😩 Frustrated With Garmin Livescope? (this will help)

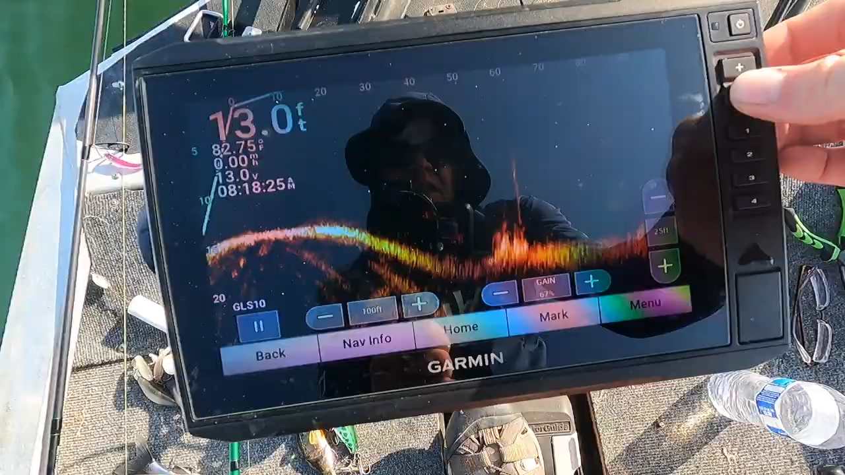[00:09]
On screen: depth 13.0 ft, water 82.75°F
all right what's going on everybody we've got a quick video for you today and it is a kind of entry-level
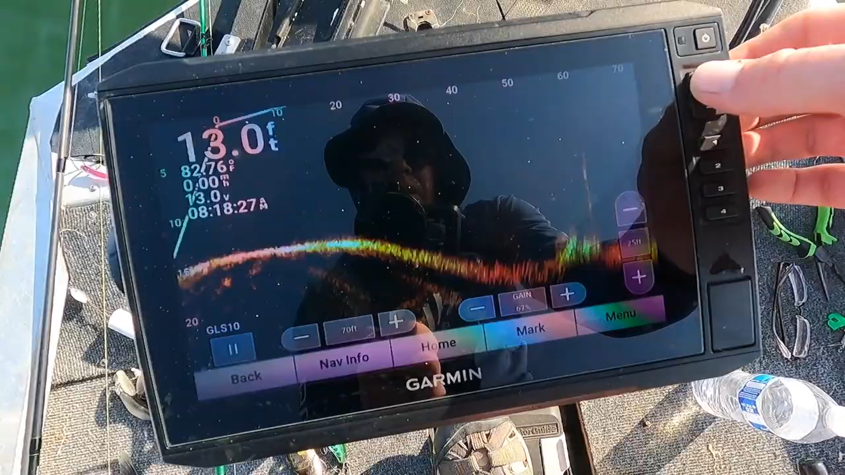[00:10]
On screen: depth 13.0 ft
using live scope how I've learned to use it over the last two or three months give you some tips on the baits I like to use with it and some of the settings that I have so come along check it out
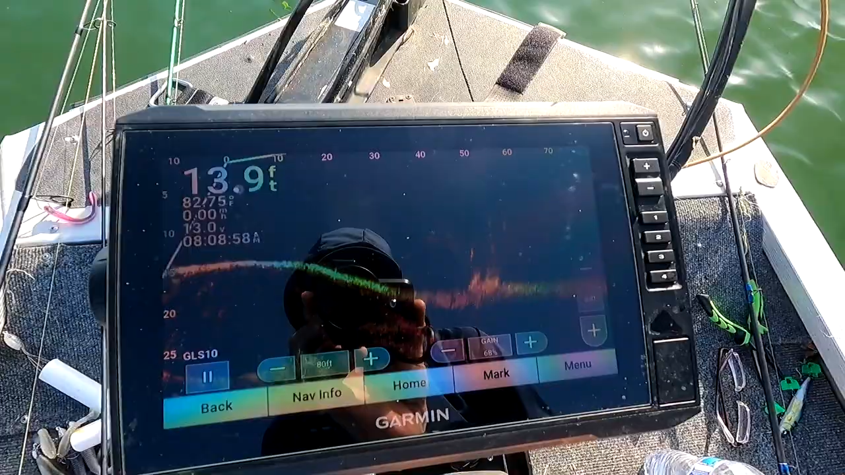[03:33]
On screen: depth 13.9 ft
be okay um so I'm on top of an offshore hump here so I'm at 14 feet and just out here it's 20 feet and you can see some bait right there
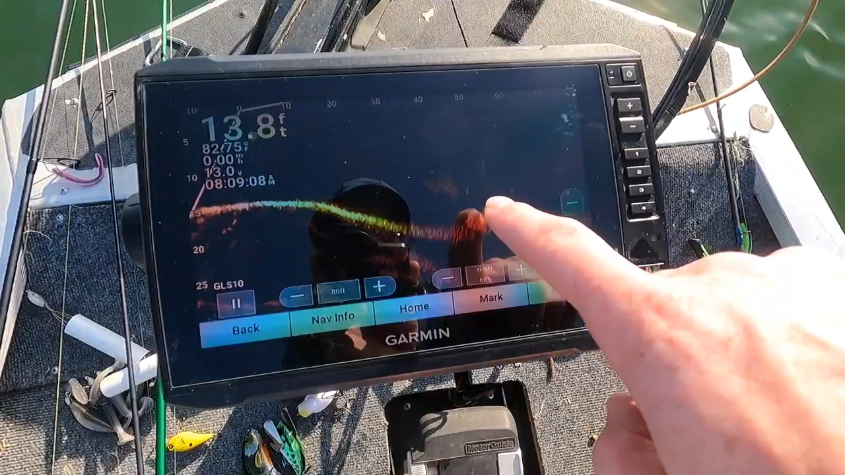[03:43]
On screen: depth 13.8 ft
and there's a couple fish around it there's some stick up there and really what I'm doing is I'm just scanning around there's some structure there there's a couple of fish there and what I've learned is sometimes you just have to sit still for a minute so this thing is tied to my foot you know when it moves the foot it moves the head and there's probably a fish right there that's uh he's just kind of stagnant we'll keep moving around so that's probably a fish hanging off there and what you'll do is you'll kind of just leave it there now he's gone right I didn't move the boat
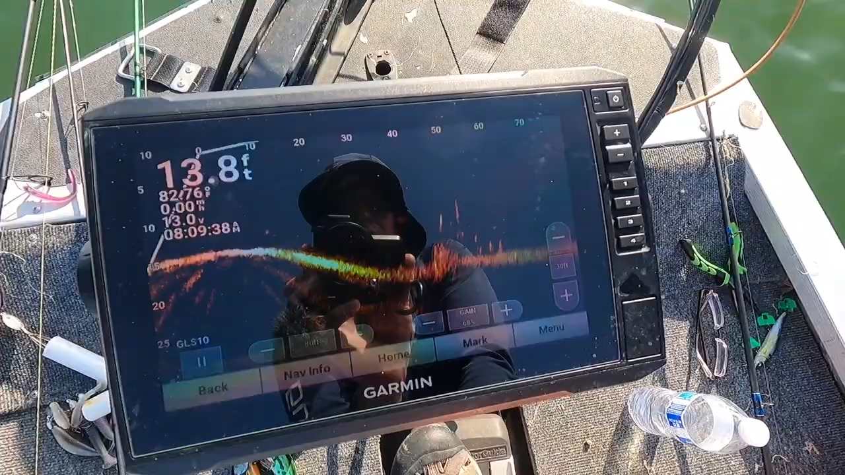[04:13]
On screen: depth 13.8 ft
and you scan around you probably find him again I'm turning
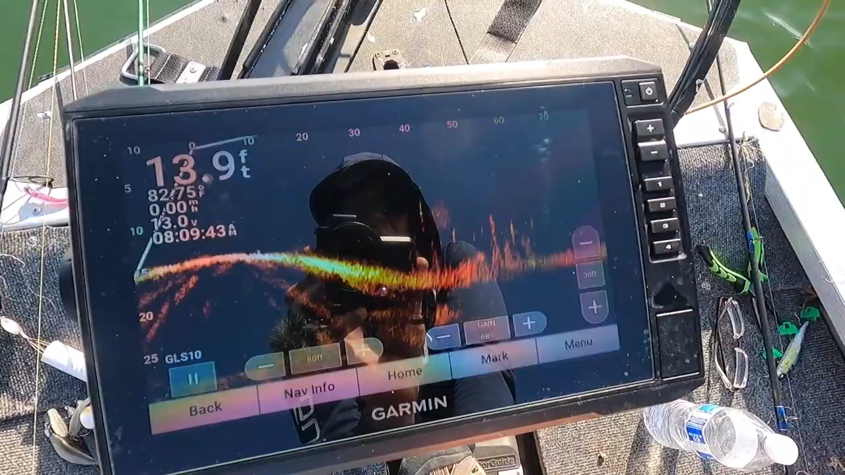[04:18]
On screen: depth 13.9 ft
a little bit there's another little ball of bait out there and this is what I'm fishing offshore
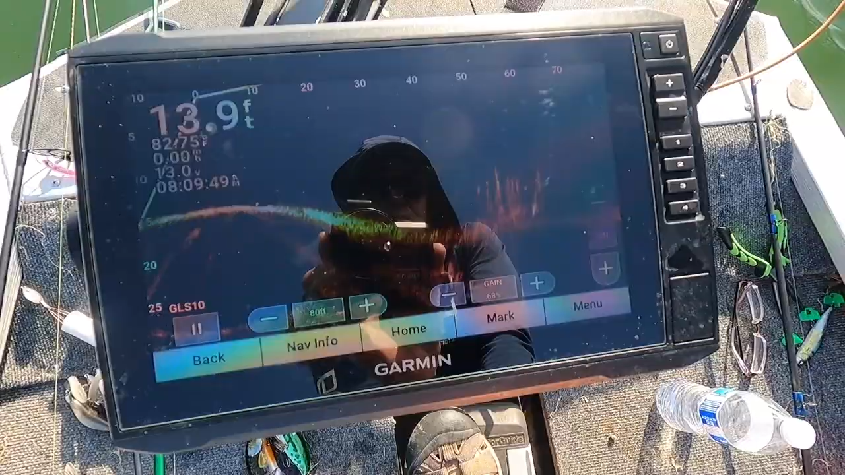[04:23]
On screen: depth 13.9 ft
I'm just kind of scanning around 60 feet out it's tied to the arrow
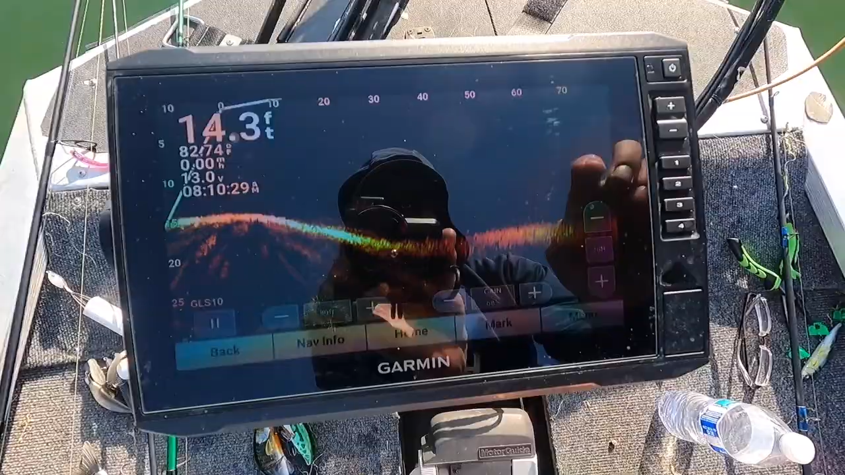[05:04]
On screen: depth 14.3 ft
I'm running at 80 feet of range which is pretty far I think for a 93 sv if I had an ultra unit with some better resolution I could probably run
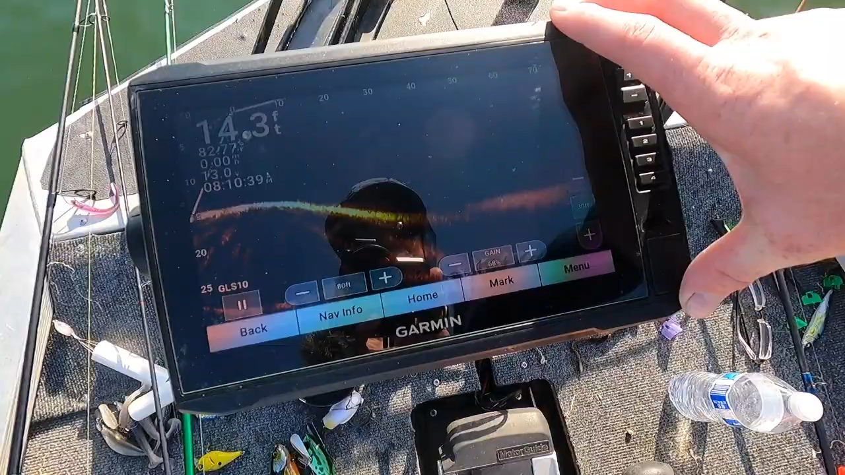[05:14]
On screen: depth 14.3 ft
that out to 90 100 feet a little more consistently I mean it'll do it it just everything gets a little bit more pixelated and it's not quite ideal but finding your bait is super difficult your
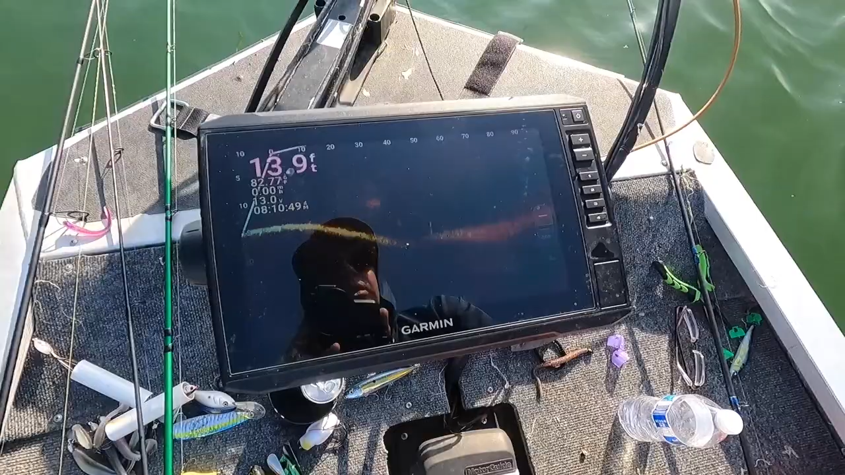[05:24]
On screen: depth 13.9 ft
your cone angle is pretty tight so you really need to focus on that and be basically a surgeon with your foot to be able to find and track your bait and
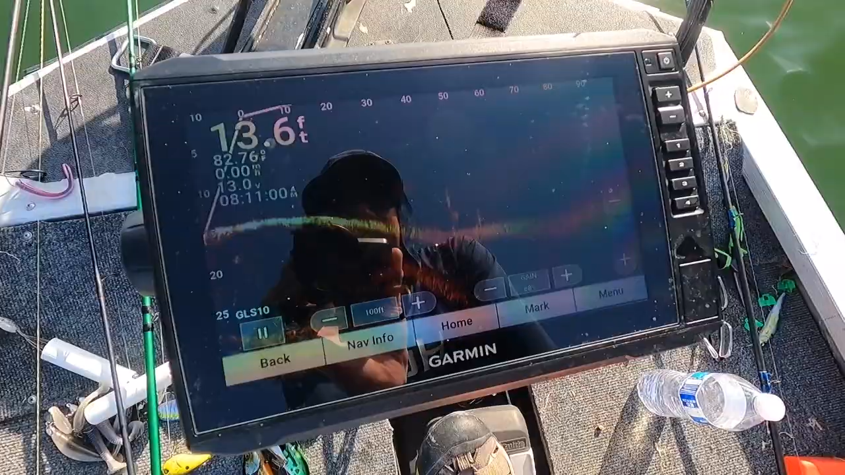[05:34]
On screen: depth 13.6 ft, water 82.76°F
watch along and that's where anchoring the boat certainly helps you know if I can keep the boat in a similar